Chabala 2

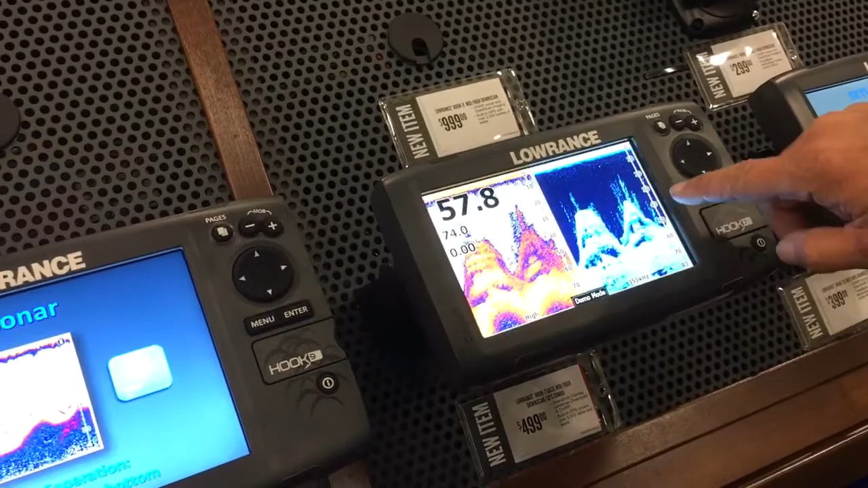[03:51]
like and it tells you where the fish are
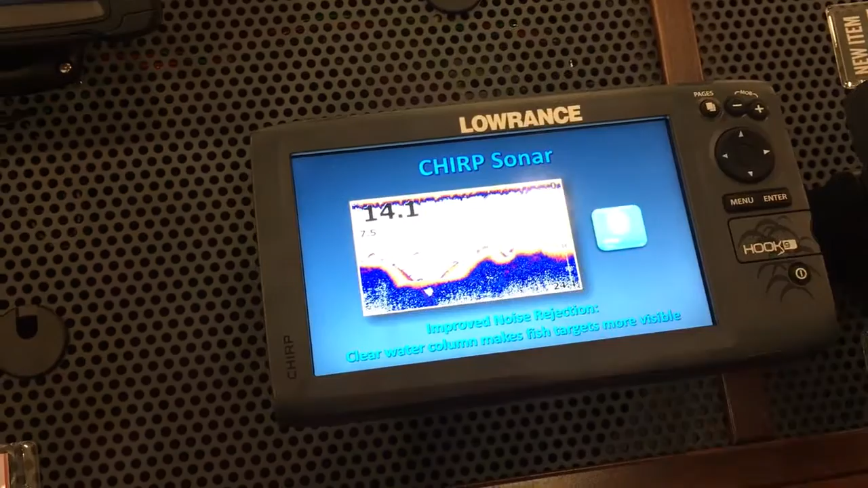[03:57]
like those things just yeah that shows you where the fish are oh my god so it helps the fisherman a lot here whoa it
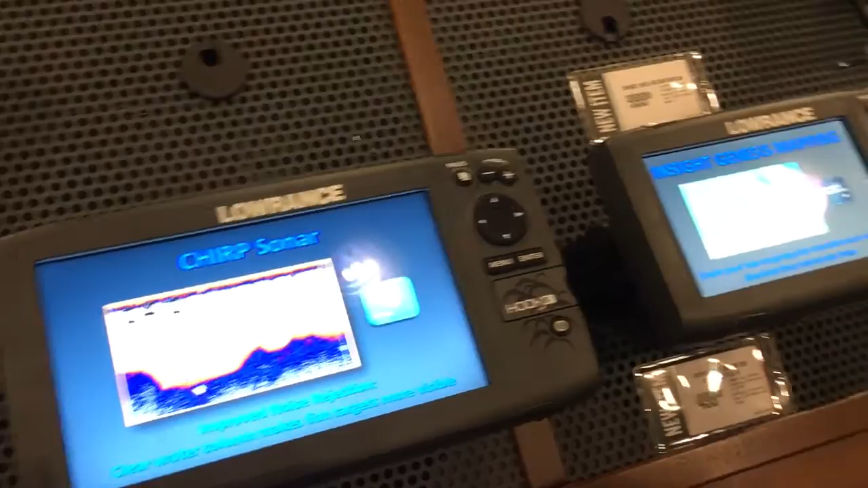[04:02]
gives you a map so you don't run on run aground how deep and how shallow